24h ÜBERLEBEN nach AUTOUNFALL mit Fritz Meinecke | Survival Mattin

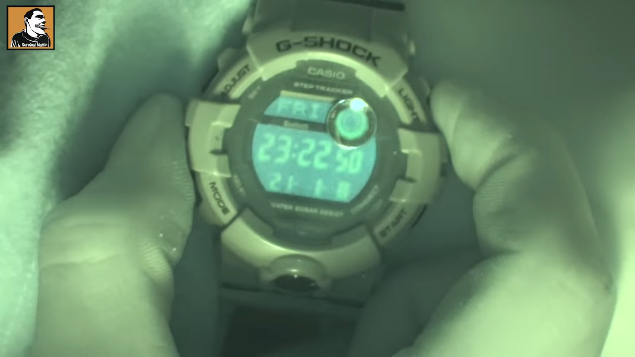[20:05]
23.22 Uhr, Freunde. Ey, ich glaube, Fritz ist noch da, aber gerade eben hat er ordentlich geschnarcht.
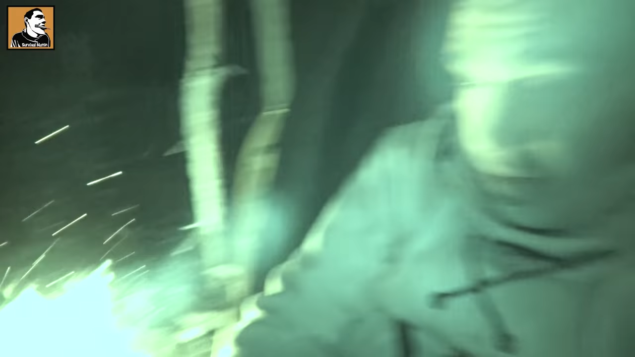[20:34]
Neben mir brennt das Feuer. Ich halte das hier mit meinem Superstock im Schach.